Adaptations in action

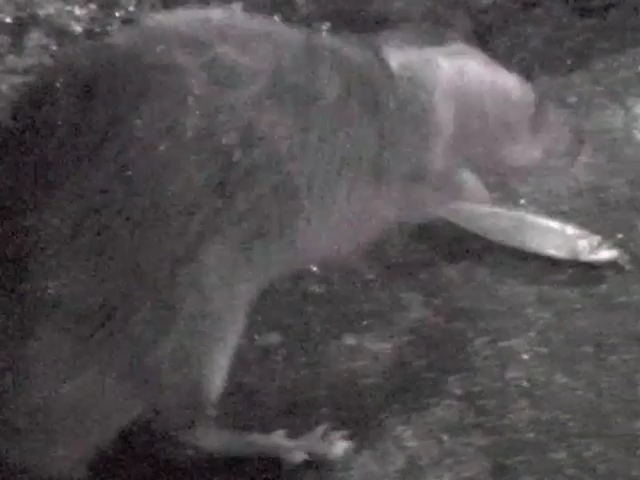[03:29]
Rakali are largely carnivorous and find most of their food in water. So they have to be able to swim to catch food.
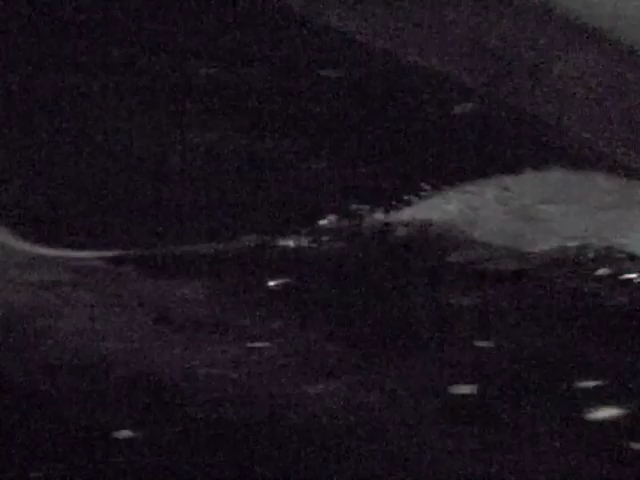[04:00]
Mammals living in water lose body heat quicker than they would on land, because water is a lot more thermally conductive than air.
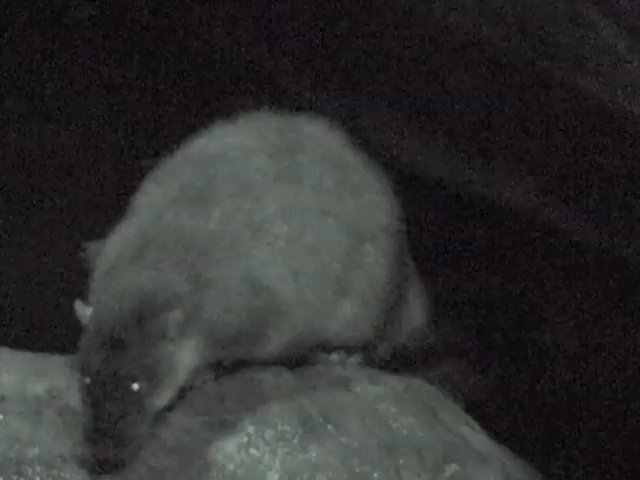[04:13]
Rakali are mammals, and in the water they're at risk of losing too much body heat.
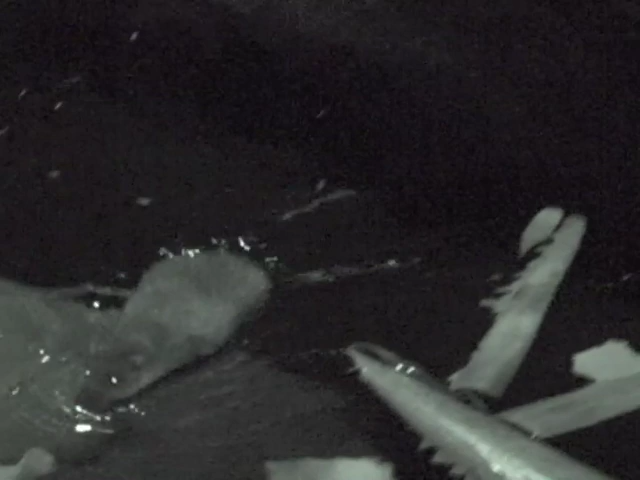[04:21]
But Rakali has waterproof fur that helps keep water out and body heat in.
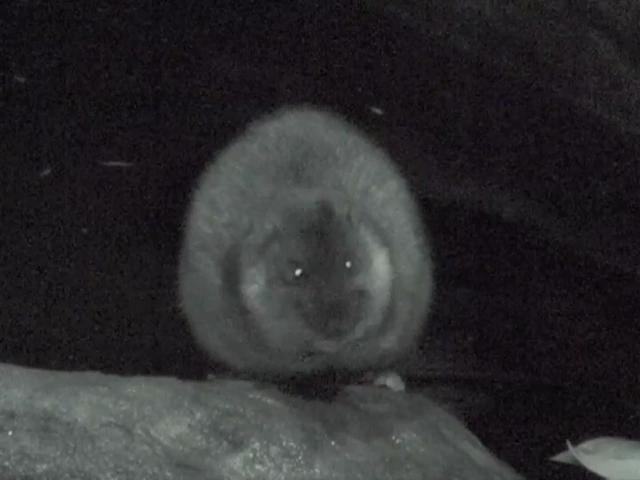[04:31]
This waterproofed fur is a structural adaptation, and it functions by preventing excessive heat loss.
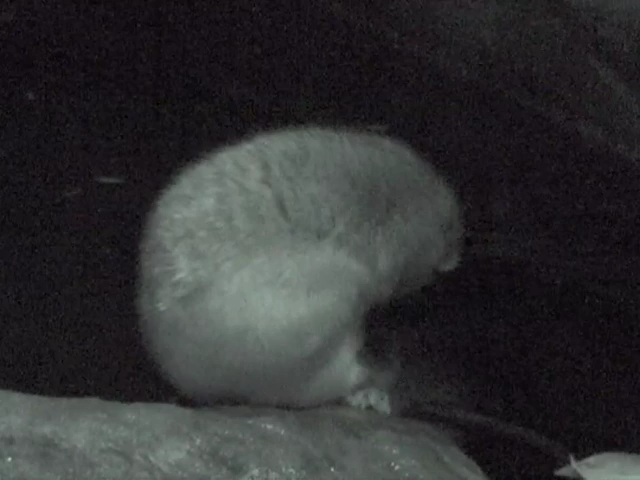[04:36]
So Rakali can spend time in the water without getting too cold.